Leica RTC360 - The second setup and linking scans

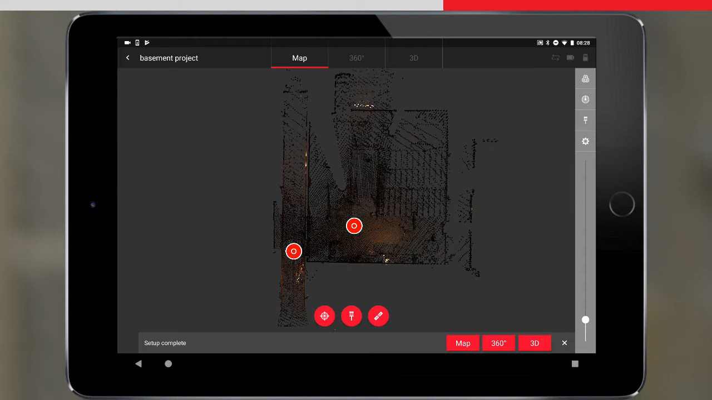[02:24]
The setup is now complete, and we will go to the map view with the last setup highlighted. As the Viz was active when the scanner was moved between the first and second setup, we can see that the second scan has appeared in approximately the correct location, relative to the first setup.
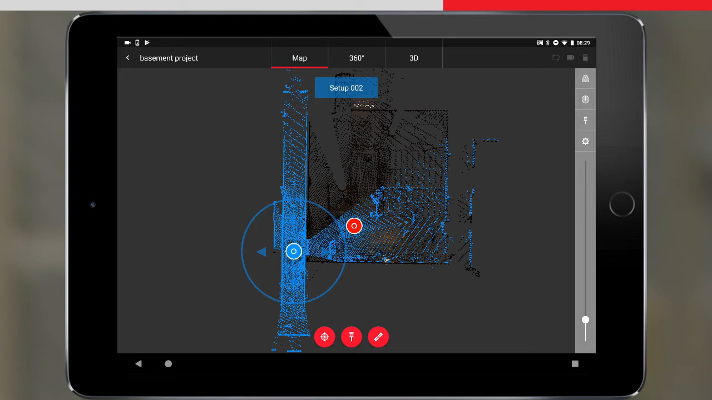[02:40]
We can now link the scans by pressing Link. We need to select the first and second setup to link. The setup names will appear at the top of the screen,
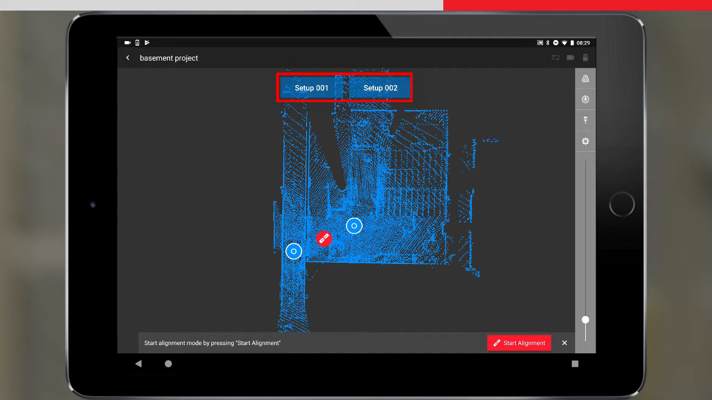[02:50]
and the link icon will appear between the two setups. To start the alignment mode, press either the link icon or the start alignment button. Our two setups are coloured differently, in cyan and orange. Here we could select the setups and adjust their position and orientation to visually align them. However, as Viz has basically done this job for us, we do not need to do this. We can simply press the optimise button.
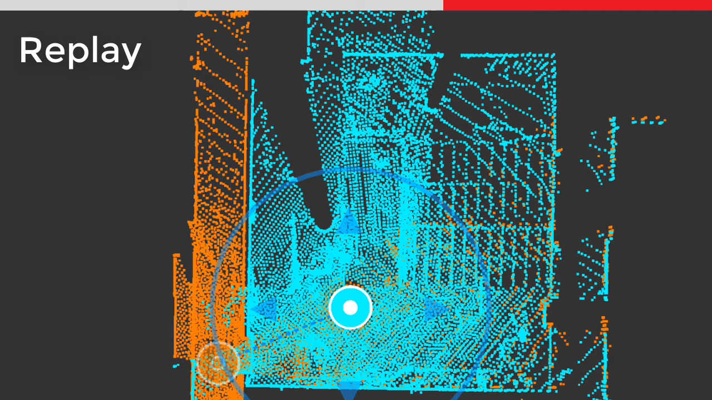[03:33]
Field360 performs a cloud-to-cloud optimisation on the preview data of the two setups, to try and position them better. If you watch closely, you will see the setup snap to the other setup, indicating that the two setups can successfully be registered later in the office. Once successful, the optimise button will turn grey.
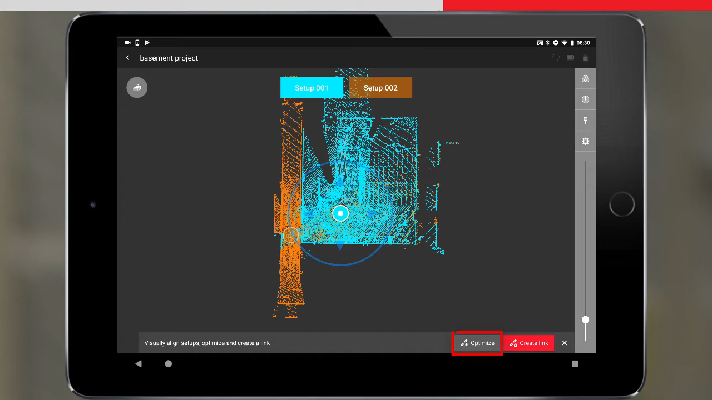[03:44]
We can fix our two setups together by pressing the Create Link button. The two setups have been linked into a bundle, and here we see the bundle selected, indicated by the blue colour. We can also select individual setups by tapping on them within the bundle.
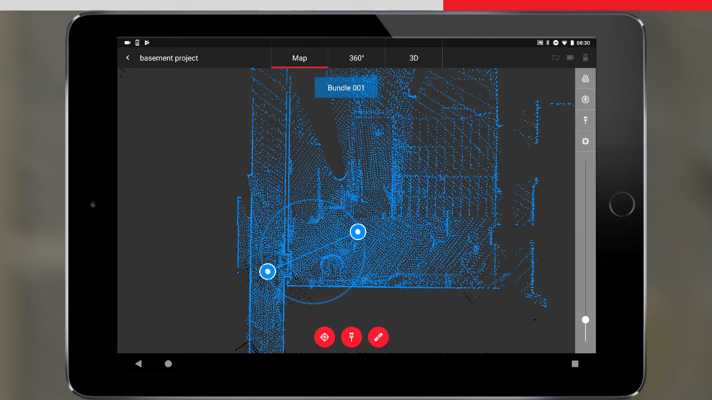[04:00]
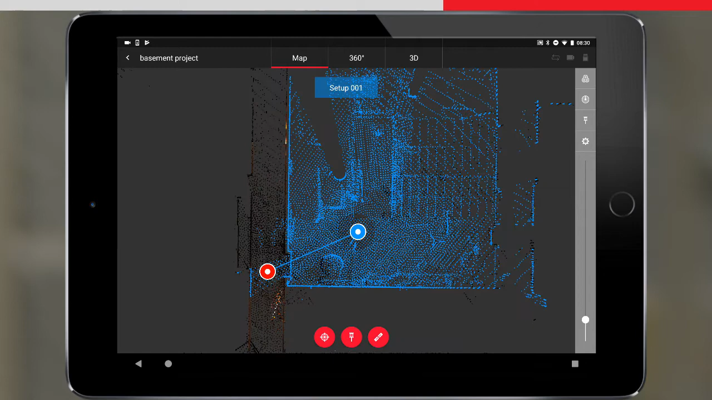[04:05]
Now we can take a look at the different views available to us.
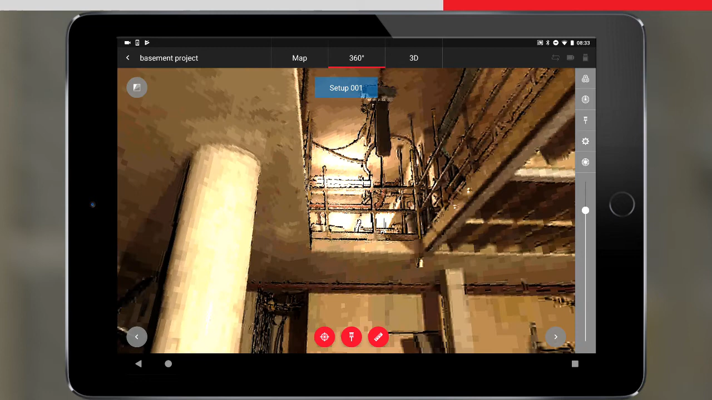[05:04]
We can also make a slope distance measurement from this view, by pressing the Measure button.
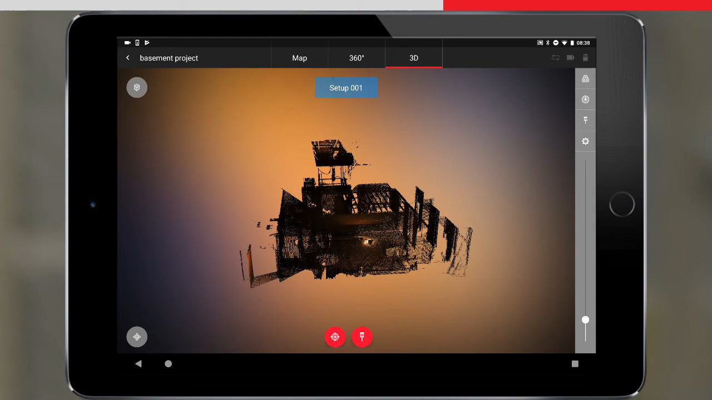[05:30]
by being able to pan, zoom, and rotate the data around.
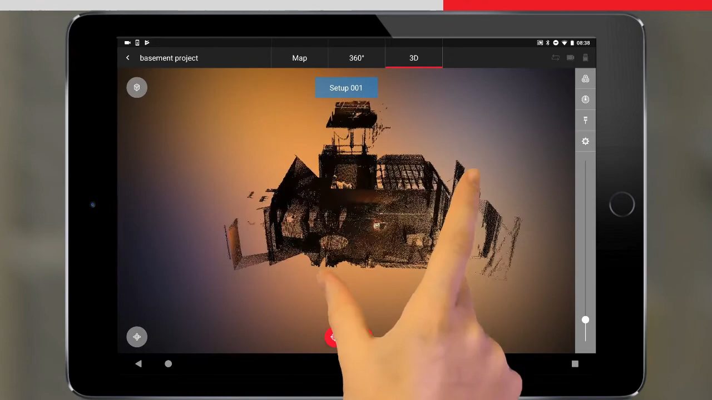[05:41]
We can even fly through the data by tapping this button here, enabling us, with a bit of practice, to fly through the data, a bit like in a computer game.